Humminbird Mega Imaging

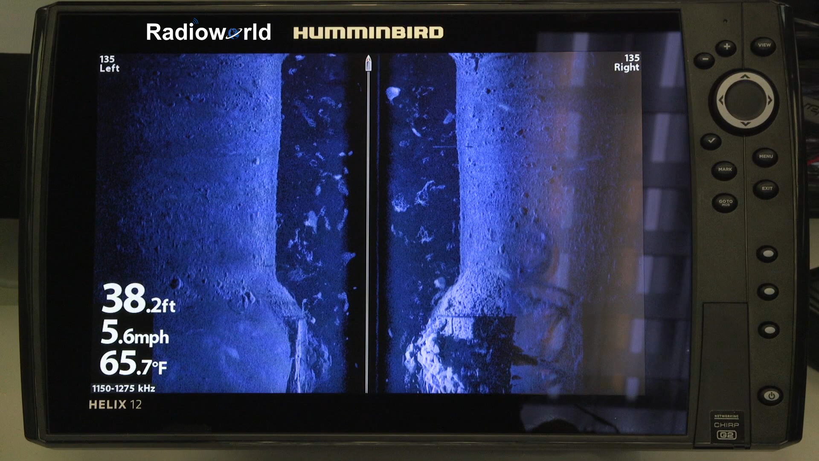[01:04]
On screen: depth 38.2 ft, water 65.7°F, speed 5.6 mph
So what Humminbird's doing this year is using megahertz rather than just kilohertz. You'll see in the bottom corner of the screen there when the simulation bar goes away we're at 1150 to 1275 kilohertz which is basically 1.1 to 1.2 megahertz. So they're the first company to do this and what it actually allows is much greater detail in the side imaging as well as the down imaging.
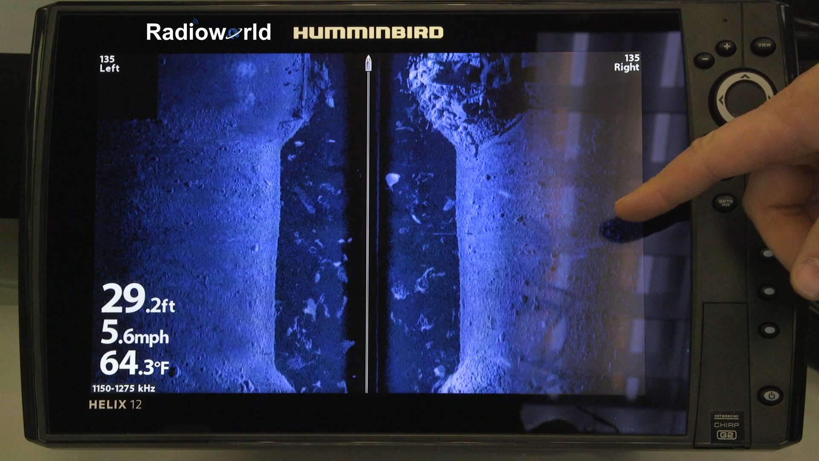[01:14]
On screen: depth 29.2 ft, water 64.3°F, speed 5.6 mph
You can see that the detail that Humminbird has now is really second to none.
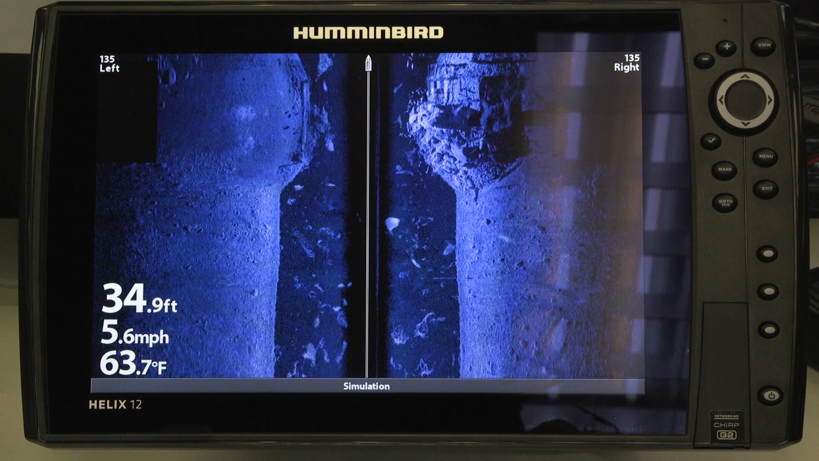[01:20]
On screen: depth 34.9 ft, water 63.7°F, speed 5.6 mph
So we're looking at the 12 inch Humminbird here the Helix 12 G2N with chirp. Now the whole line is changed to these G2 or G2N models. The N signifies that they will network with other units. That's available in the 7 inch and up models and then just the G2 which is available in all of them 5, 7, 9, 10 and 12. Those ones have the chirp sonar. Now last year we had chirp sonar in the 12 but now it's through the entire range. So you can see on this unit here we're running 175 to 225 kilohertz
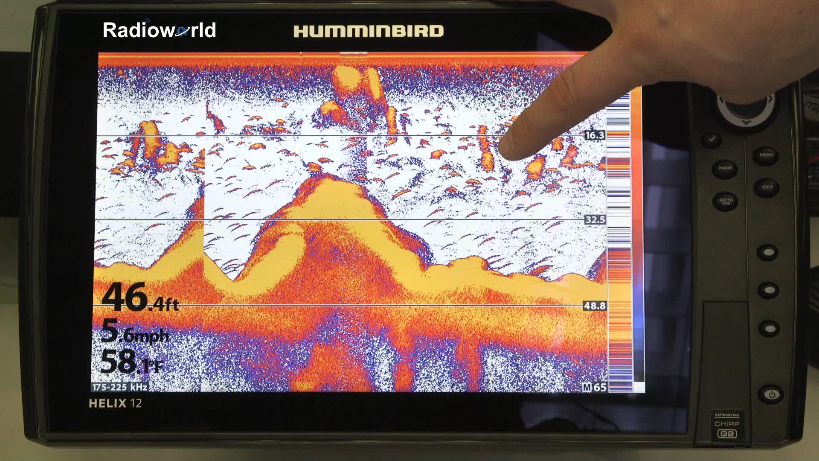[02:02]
On screen: depth 46.4 ft, water 58.1°F, speed 5.6 mph
and what that does is really gives us a lot more detail on our sonar screen than we've ever ever had before. It really helps with separation. You can see right here a great example there's a fish arch in around that cloud of bait. So you'll see that in much greater detail. In the past or when you're not using chirp that will just blend in and you probably wouldn't even know that that fish was there.
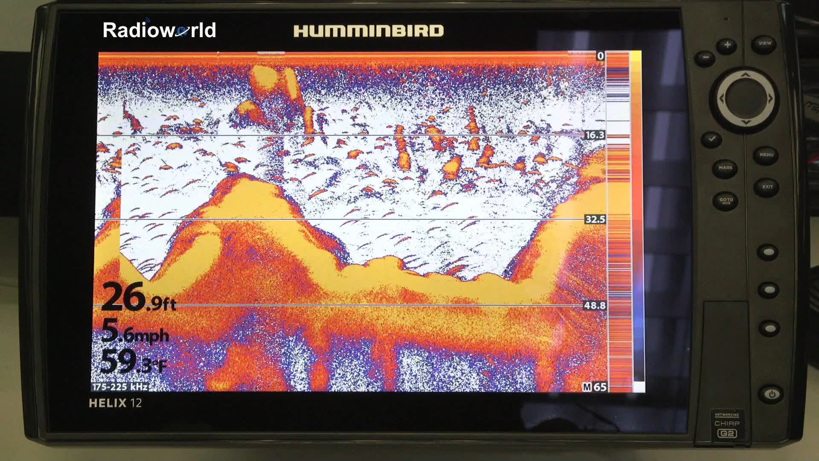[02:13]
On screen: depth 26.9 ft, water 59.3°F, speed 5.6 mph
So chirp's a really big advantage. It's great to see in all these Hummingbird units.
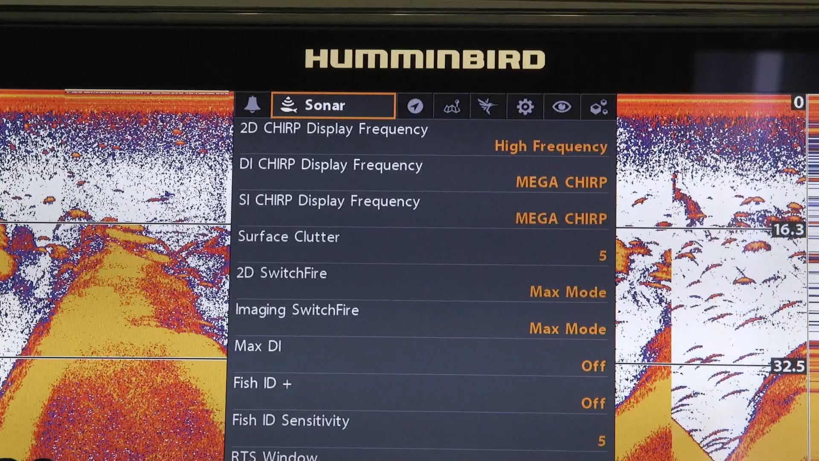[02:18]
So on the G2 Helix units we have the chirp frequencies available in high frequency on our standard sonar.
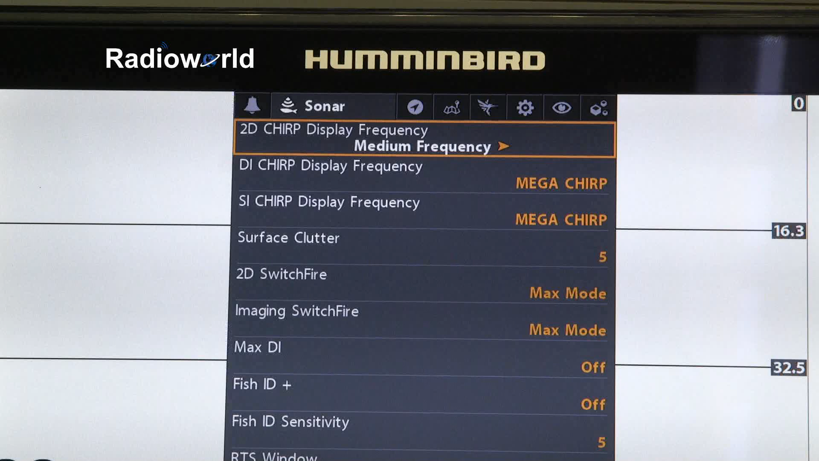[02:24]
We also have a medium frequency which would be in and around the 83 kilohertz range. High frequency would be around 200s and then we also have the medium and high. And when we go over to the down imaging we have the mega chirp. We have 800 and 455.
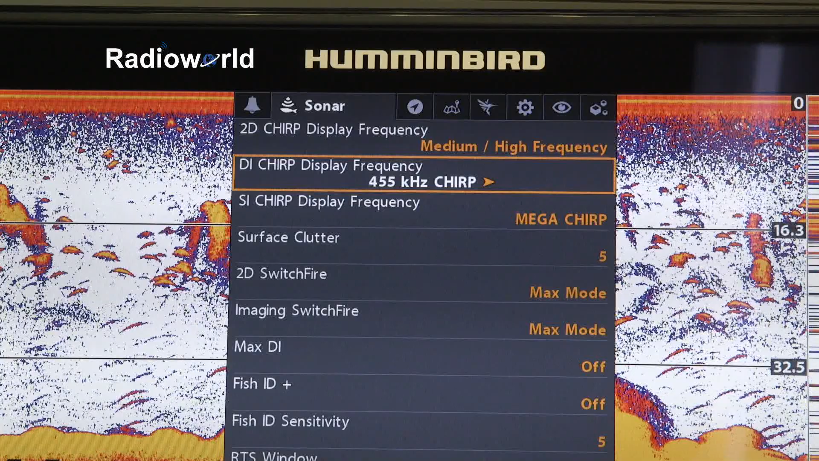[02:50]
Side imaging is the same mega 800 and 455. And the thing to notice here is the 455 and 800 are now chirp frequencies. So they're actually going to be much more detailed than what we've had in the past just with the traditional 800 and 455.
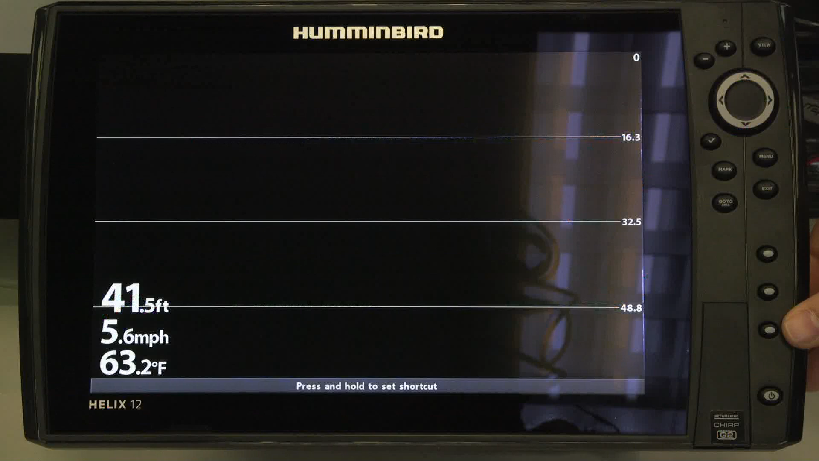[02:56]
On screen: depth 41.5 ft, water 63.2°F, speed 5.6 mph
If we go over to the down imaging you also see that they're in the megahertz range as well.
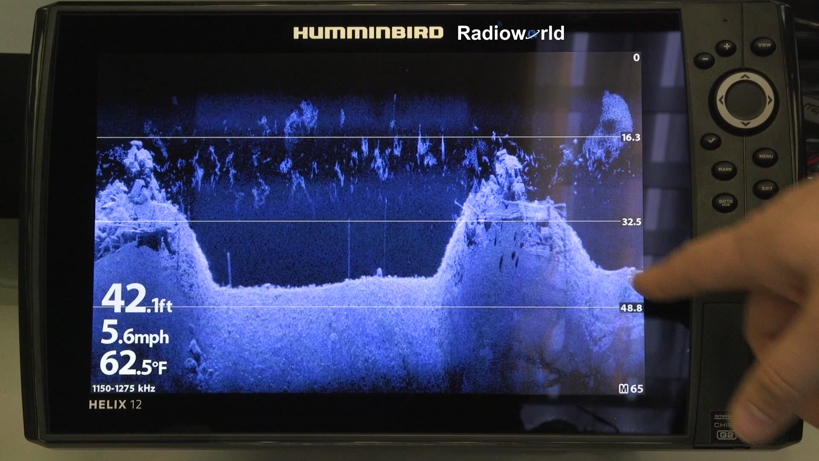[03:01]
On screen: depth 42.1 ft, water 62.5°F, speed 5.6 mph
And the detail of the bottom as well as everything in the water column is much greater than they've ever had before. One other cool thing that these Hummingbird units have in them this year is Bluetooth.